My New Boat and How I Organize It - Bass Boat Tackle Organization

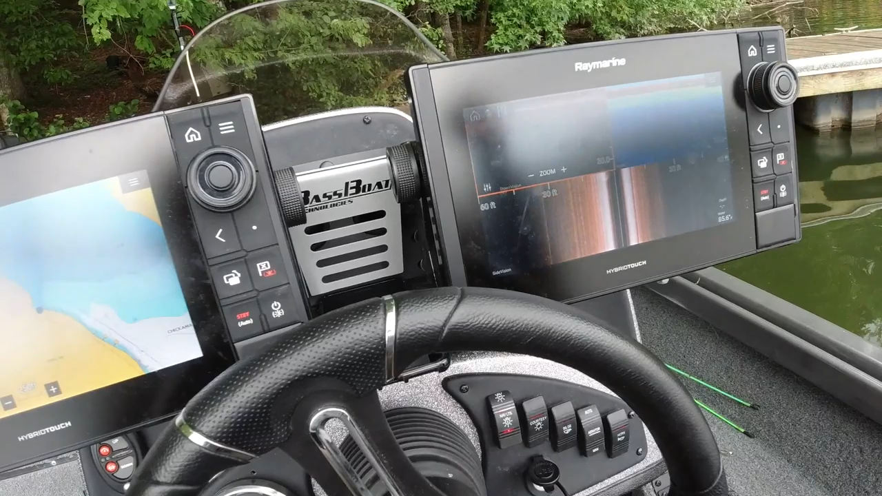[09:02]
and the reason i do that is for the maximum amount of information if i need a full
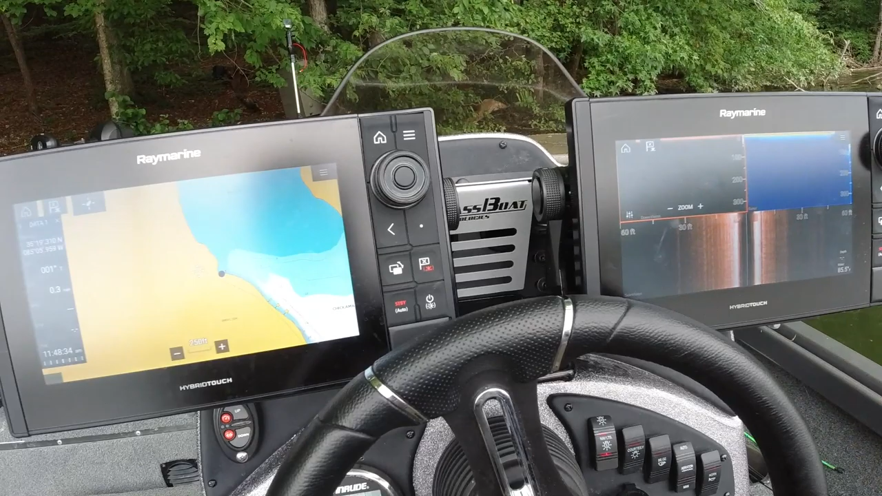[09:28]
your from your transducer so i love it and it was